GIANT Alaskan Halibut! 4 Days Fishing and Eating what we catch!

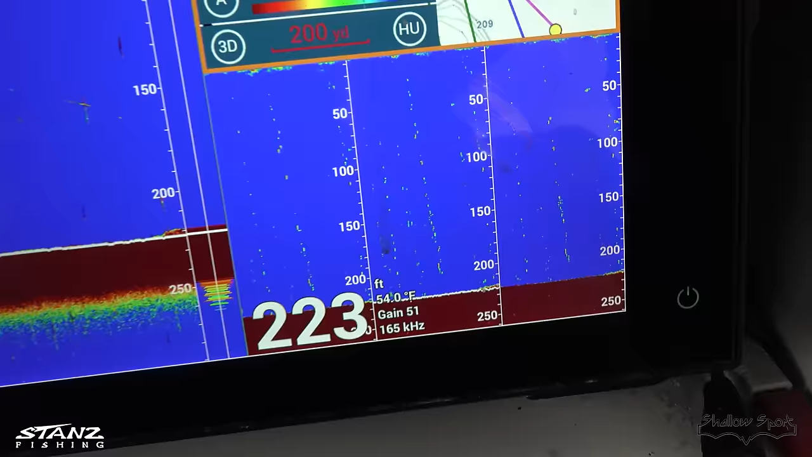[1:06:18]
On screen: depth 223 ft, water 54.0°F
So it is 223 feet here. Sarah is hooked up. Think it's a keeper?